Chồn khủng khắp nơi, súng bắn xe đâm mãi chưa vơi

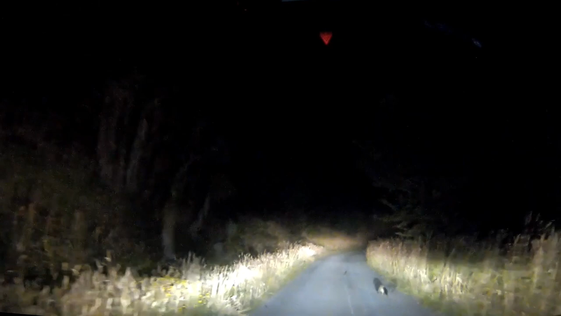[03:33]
bon này nó đang luôn chạy continue on Glen Tui Bush Road for 2 kilometers.